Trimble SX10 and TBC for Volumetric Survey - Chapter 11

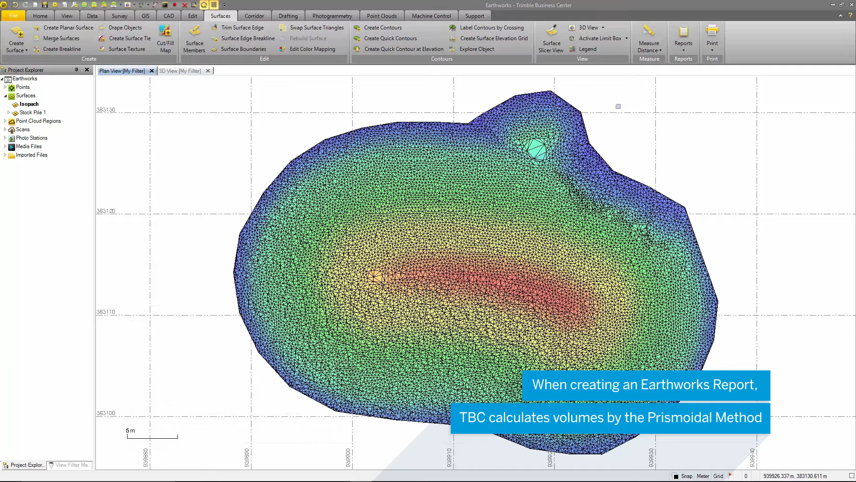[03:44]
The isopack is essentially a surface created when comparing two surfaces to create a value in the earthworks report.
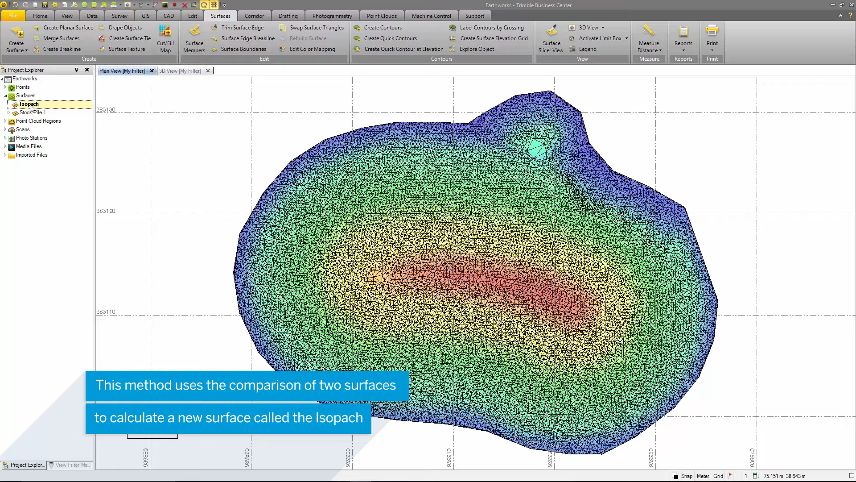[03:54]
This comparison is calculated by the prismoidal method,
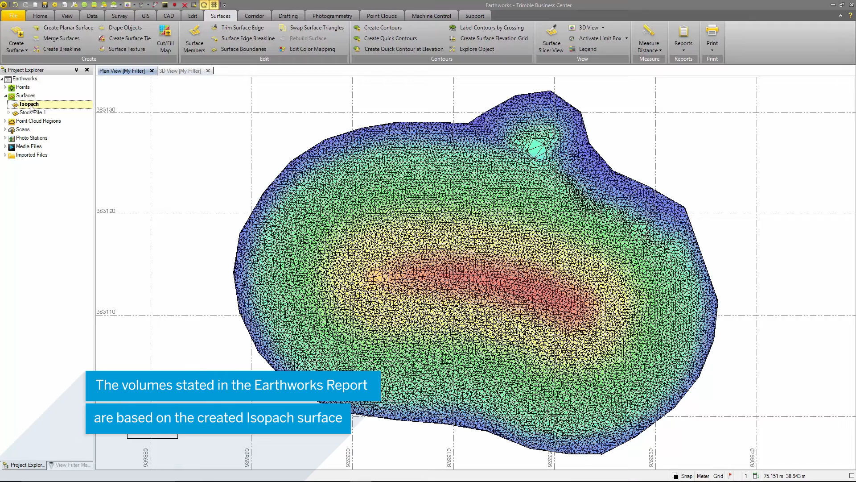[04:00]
which compares the 10 of both surfaces and creates a new surface. This is considered the most accurate method for surface comparisons and volume calculation.